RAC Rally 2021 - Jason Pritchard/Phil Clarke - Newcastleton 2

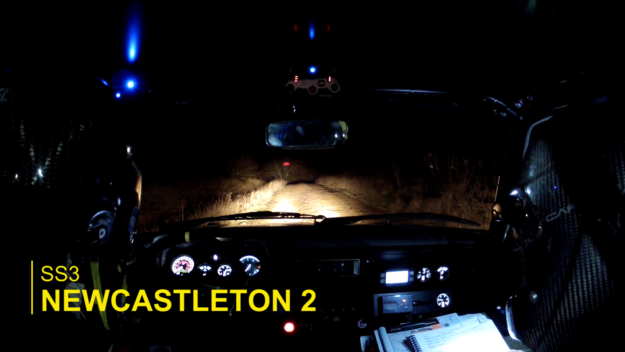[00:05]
5, 4, 3, 2, 1, go, and crest into 3 right plus long,
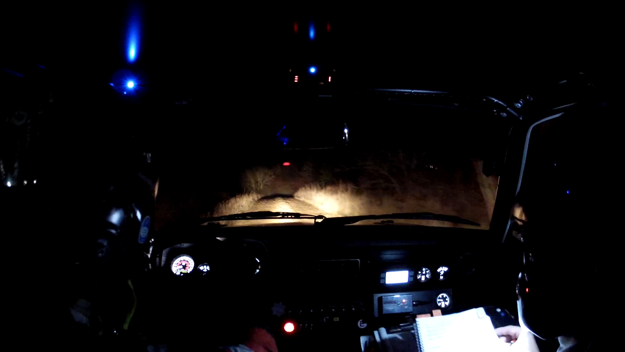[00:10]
into crest, 60, late 4 left plus short, in, slippy, opens, 2 left, opens, 2 left, 100, crest, 40, 3 left plus in, into, 3 right plus fast, long, 3 right plus fast long, and flat crest, 150, flat small crest over junction,
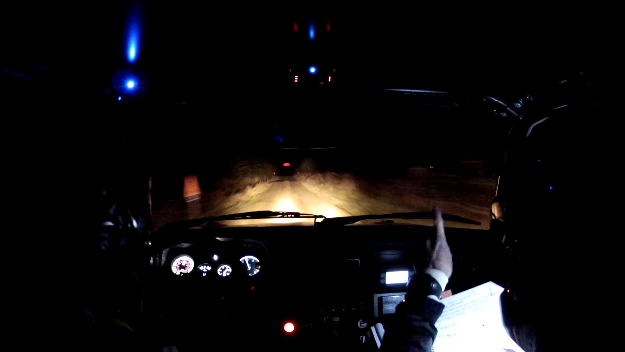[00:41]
150 again, black ice, 4 left plus half long, opens, 2 left half long, opens, 2 left half long, open, 2 left half long, 80, 1 left max, 60, flat small crest, 80, flat small crest, and a flat small dip, and flat crest, 100, right, 1 right max over dip, and flat crest through the post, 150, leftish over flat crest,
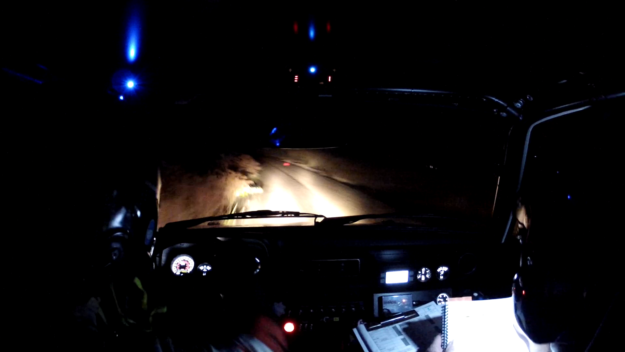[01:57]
into, 2 right fast, 60, tidy, 4 right plus fast, no out over junction, no arrows, oh there is arrows, into, 2 right long max, 130, 130, flat small crest, 60 up, 60 up, 2 right long over crest, tightens, 3 right over dip, tightens, 3 right over dip, into care middle, big crest jump, watch this one, into 3 left over crest, well done, 3 left over crest, into 2 left long over crest,